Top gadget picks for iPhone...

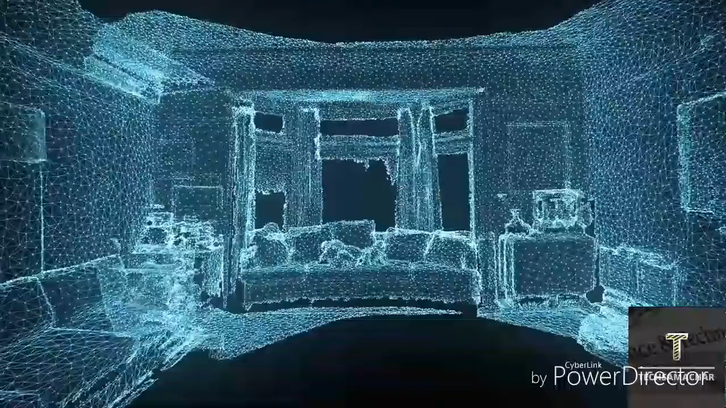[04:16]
A raw 3D model is powerful, but if you want to make changes using professional tools, you'll need a simplified, editable CAD file.
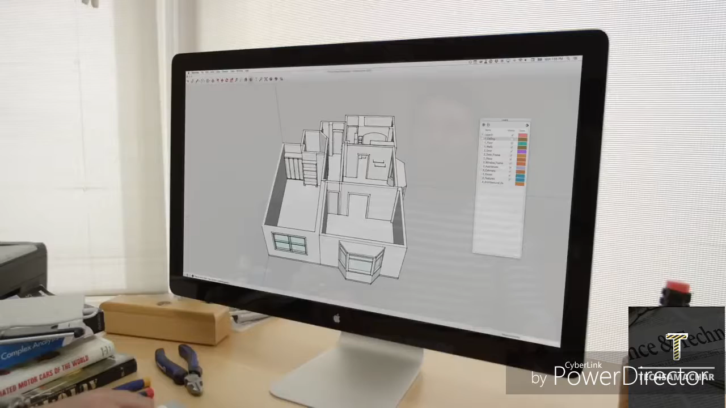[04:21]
That's why we built a new, first-of-its-kind service right into Canvas.
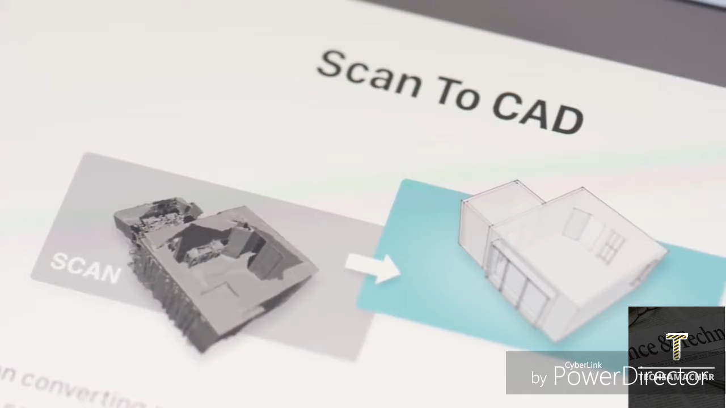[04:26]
We call it Scan2CAD, and it converts your raw 3D model into CAD within 48 hours.
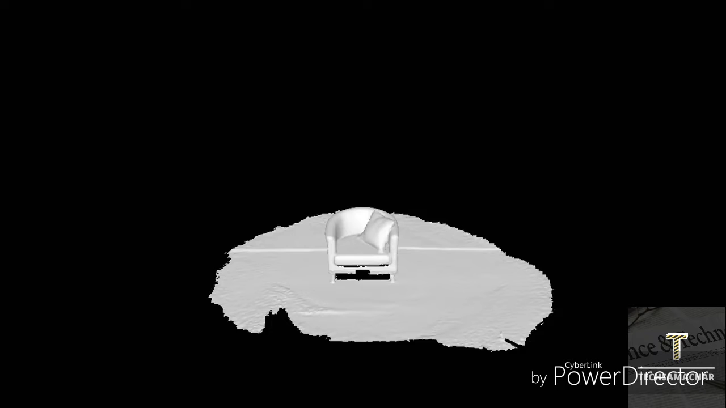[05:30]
we've gone from enabling you to scan objects to now allowing you to capture entire spaces.